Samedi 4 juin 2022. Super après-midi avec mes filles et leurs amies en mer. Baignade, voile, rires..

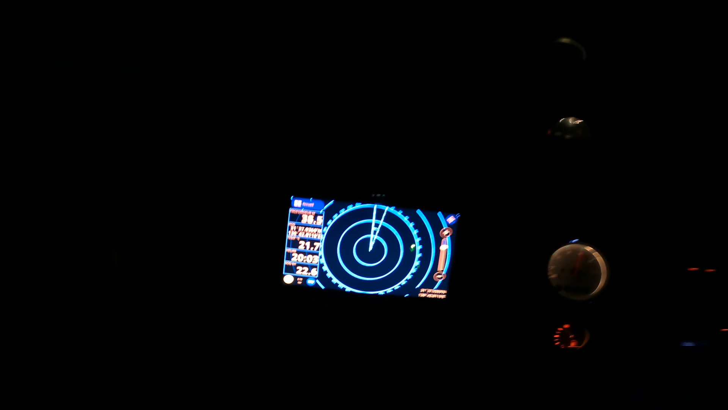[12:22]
Le radar m'indique que là, à gauche et à droite, il y a les récifs.
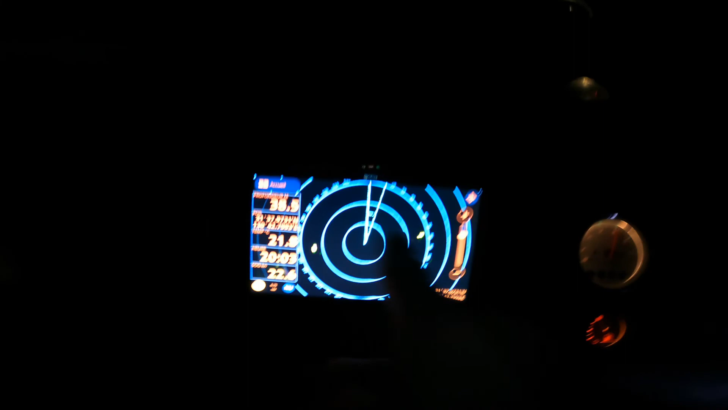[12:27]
Je suis au milieu, donc ça va.